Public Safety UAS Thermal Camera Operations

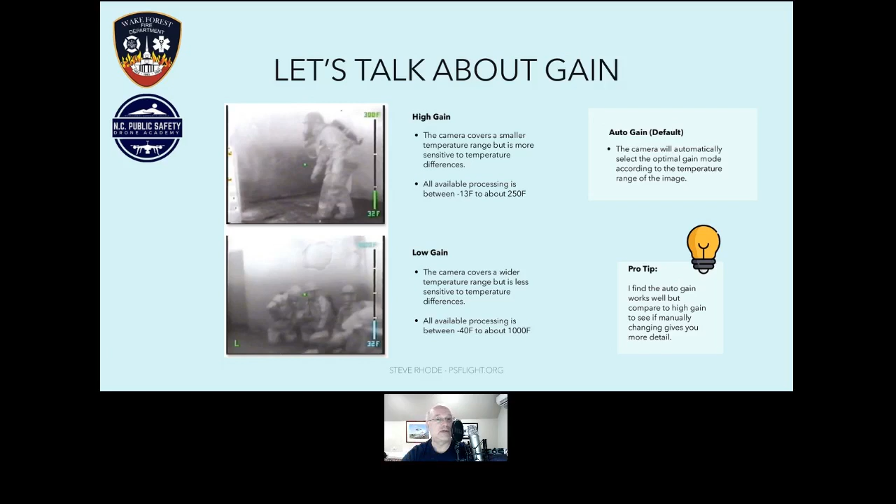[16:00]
Um, for example, we had a large warehouse fire and the thing just kept auto changing all the time. So I just went to a manual gain setting so that I didn't have to deal with this constant loss of detail and information I didn't need. So region of interest often labeled as ROI in our software talks about,
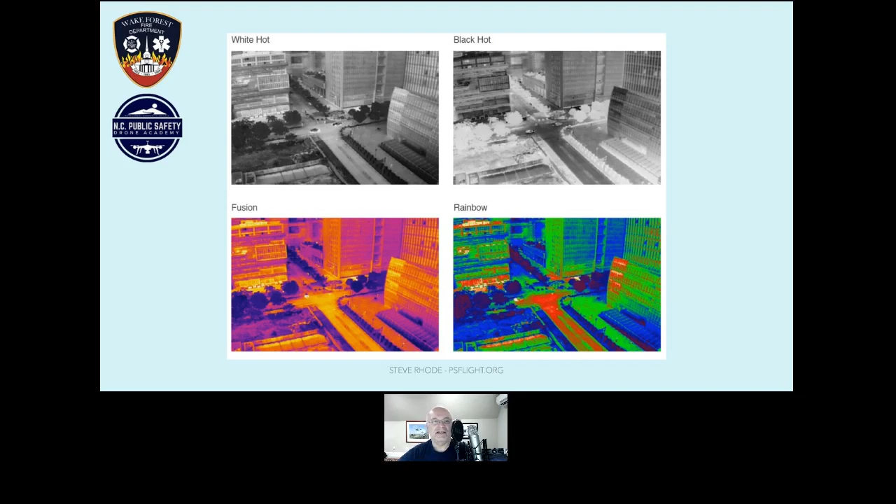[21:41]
For example, in the building green to the right, you can see green and blue and darker blue, but in the black hot above it, it's just kind of all kind of gray. Um, so I use rainbow a lot. Thermal cameras have something called isotherms, isotherm settings.
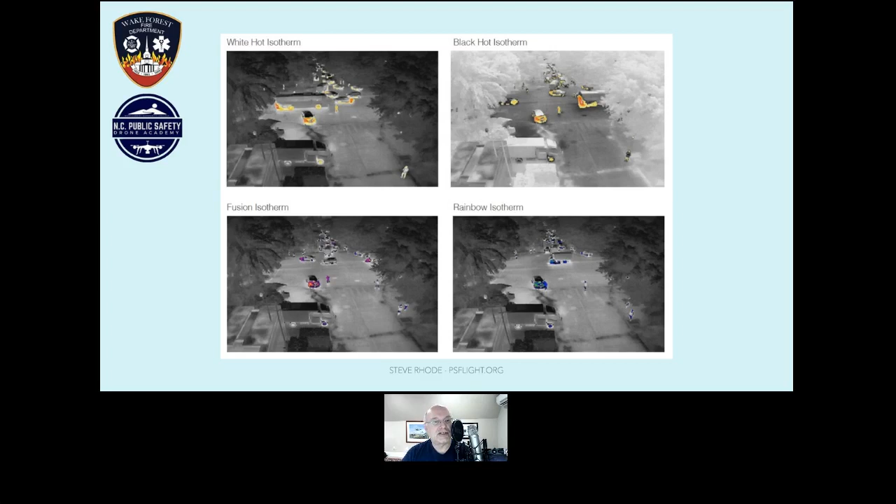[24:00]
And yet you can see the cars out there in the open, uh, are much warmer. And these are actually indications that you will see using isotherms of vehicles that are either running or moving. It looks exactly like that. So even inaccurate temperatures with the thermal camera can be very helpful.
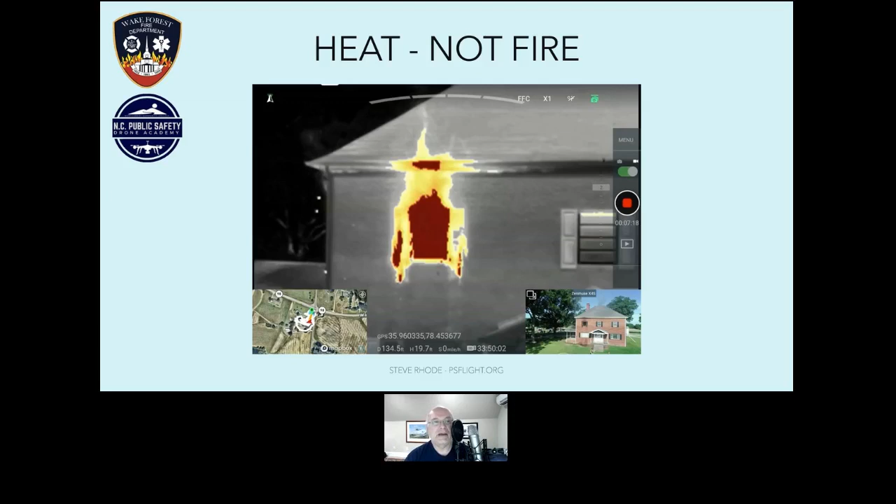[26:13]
It might be too small or difficult to see, but if you actually look at the picture of the house, there is nothing there that is visible. This is thermal radiation that is coming out of the house from combustion and not visible fire. That is what I'm calling thermal fire. Pam wanted to know.
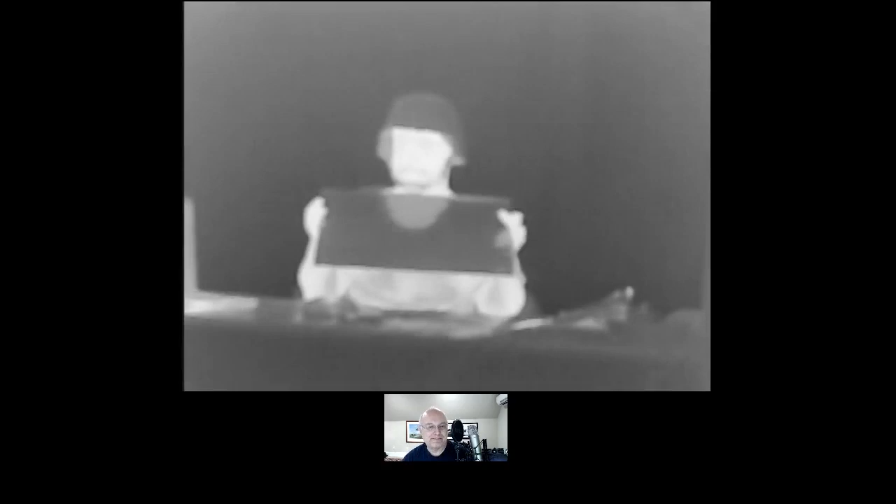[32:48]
Here's the reflective properties of glass when it comes to heat.
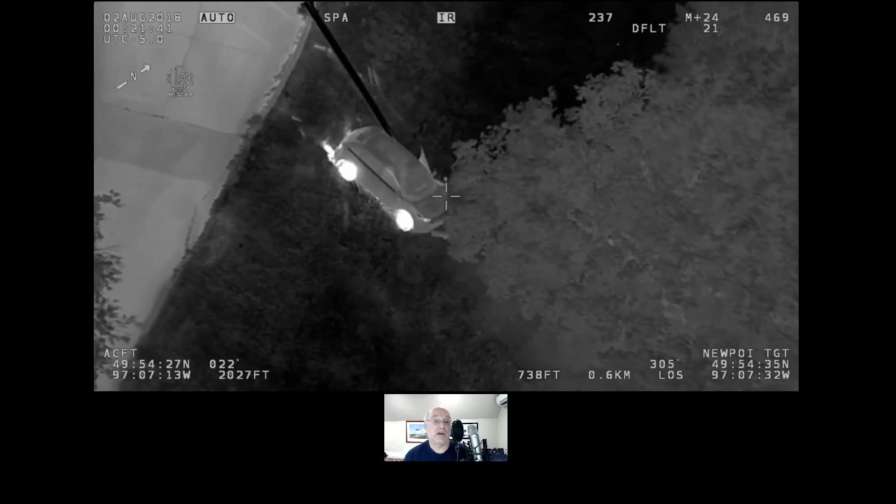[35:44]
You will notice even with the liquid, a cool camera, the highest resolution, you'll still lose the person under the trees.
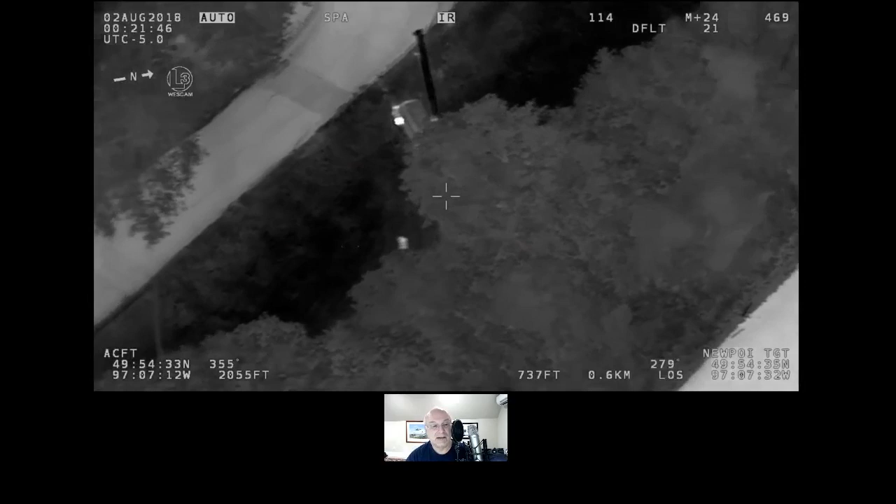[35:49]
But the glimpses that you do get, you can get more resolution. Every time I watch this, it makes me jealous.
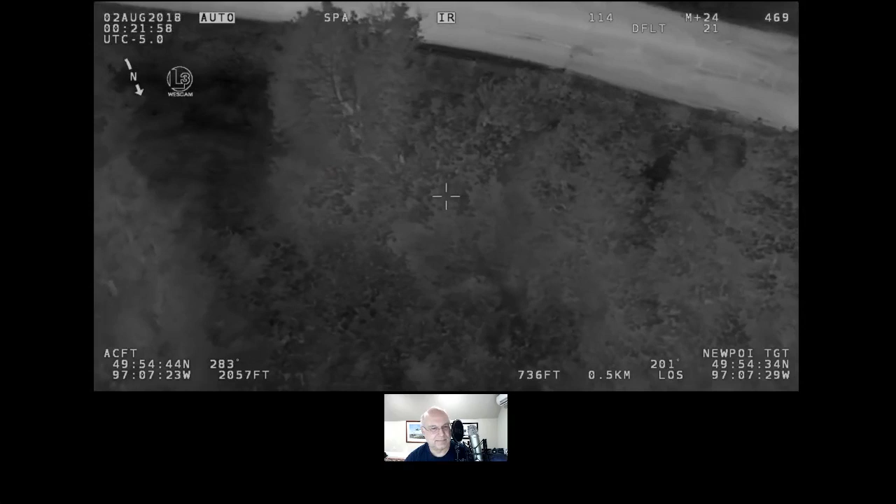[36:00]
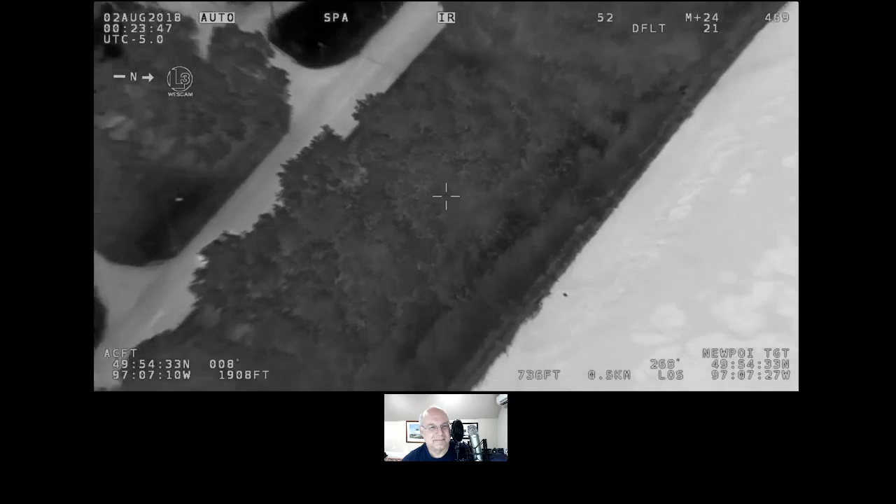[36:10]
Yeah, consider with that from 50 feet, you know, with a, a Mavic enterprise dual that what you're looking at is kind of a, a thermal blob.
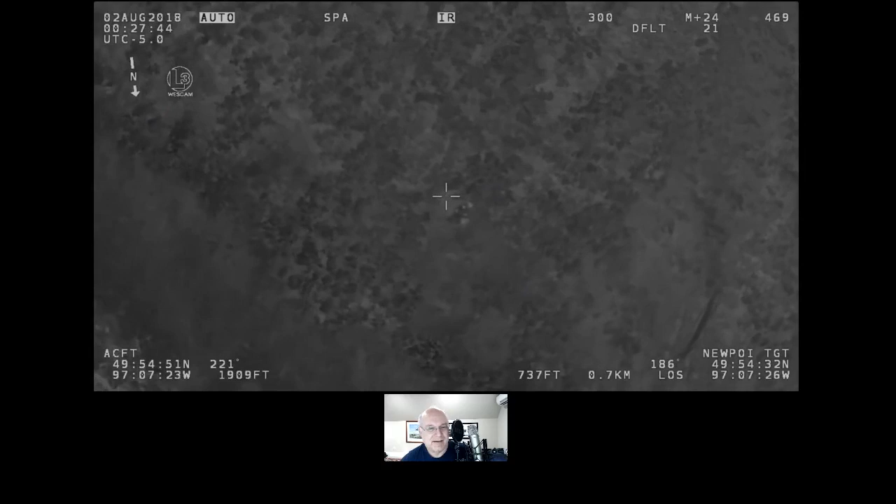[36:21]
And yet, you know, here we are with a half million dollar camera, seeing a whole lot of detail. It would be totally awesome. Uh, what is the resolution of the thermal camera?
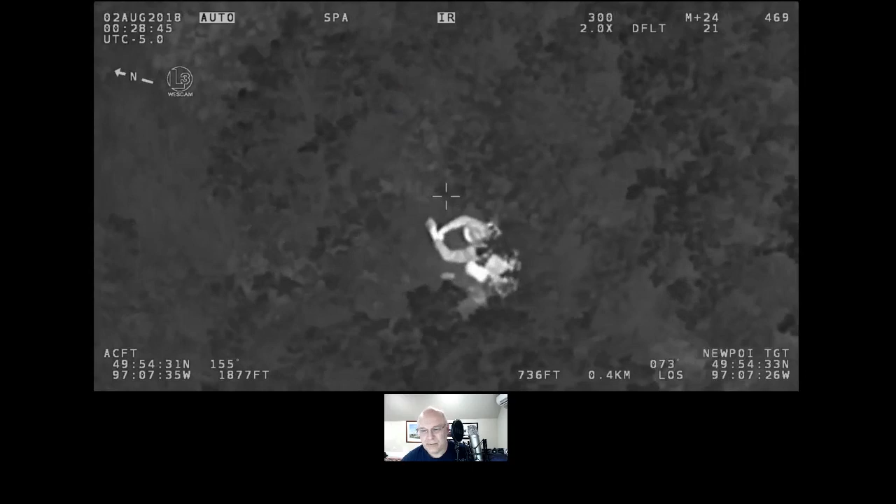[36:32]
Pam gave you a download on the X15 camera, for example, that has the resolution set on it.
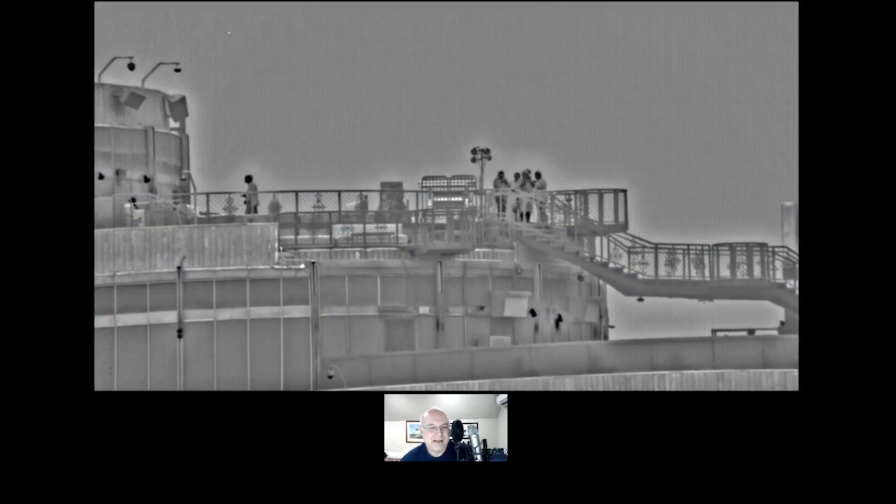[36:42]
This is a thermal camera looking from miles away. Uh, I think actually this is the MX15 camera, uh, looking from miles away.
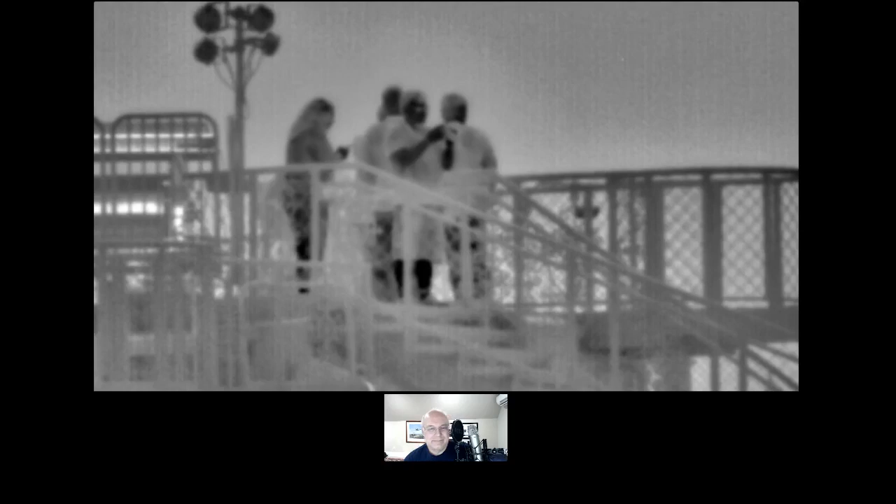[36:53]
Uh, and you know, the cameras we fly, sometimes difficult for 50 feet.
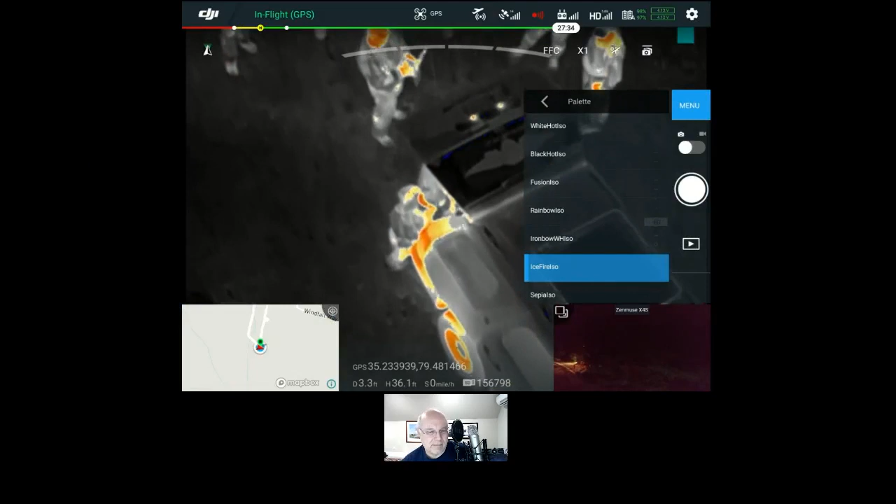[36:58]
That was from miles away. Uh, as you can see here, the resolution is pretty good, but this is only from 45 feet up.
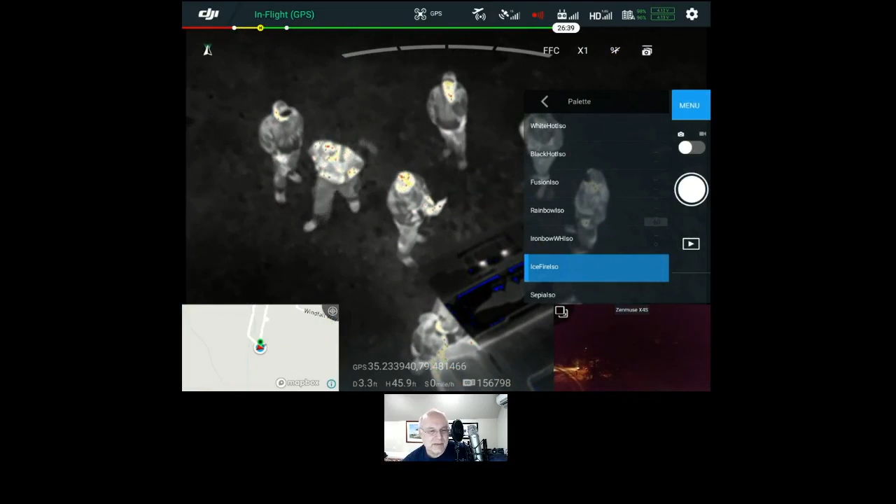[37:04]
And you get above that, it gets very difficult to see.
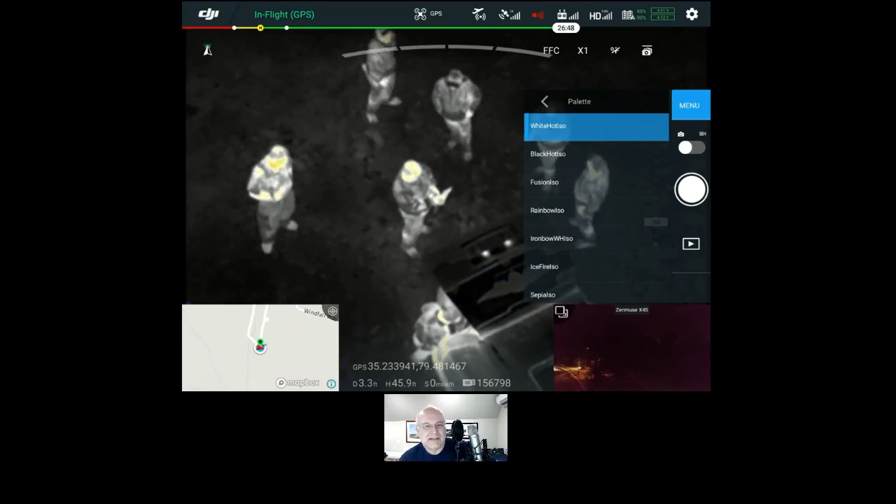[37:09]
Difference in some palettes. That's fusion palette.
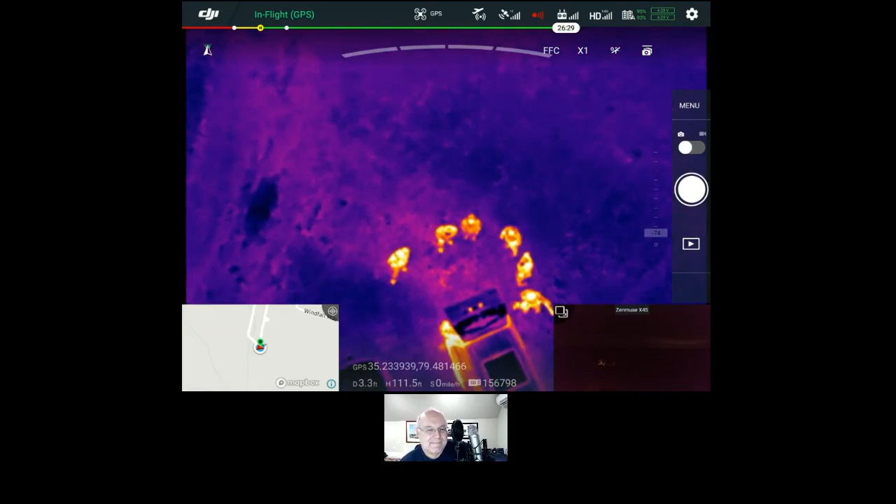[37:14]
This was the missing Alzheimer's patient. Okay.